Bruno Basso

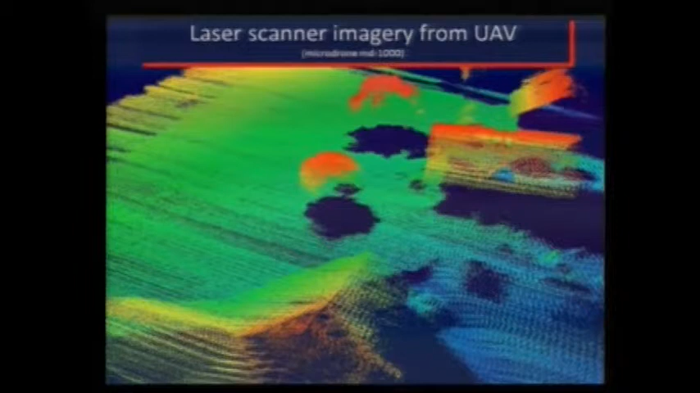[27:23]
Esto es un lote donde se puede ver las diferencias de altura y también la diferencia de altura en las copas de los árboles. Este escáner tiene gran cantidad de puntos, gran cantidad de datos, se mueve hace un barrido por segundo y genera gran cantidad de información. Then you go to that, the laser scanner, to the product of the thermal imagery. A lot of variability, a lot of processing. So the point is, a company delivers all what we do. I mean, we are in the university and we just do this for a living. We work and I have a lab that does all this.
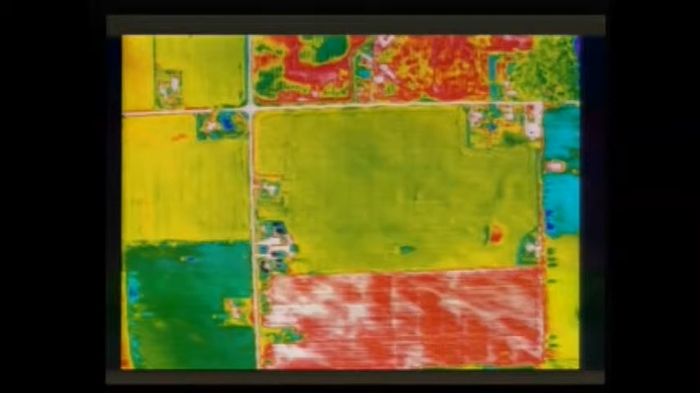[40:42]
Por eso, aquellos drones que sean simplemente una imagen visual pueden llegar a ser muy útiles para los productores sin entrar en toda la complicación del procesamiento que va a llevar a un mosaico preciso. So this is the same field that you see the bare soil, the tree, after quite a bit of number of hours spent in processing the image.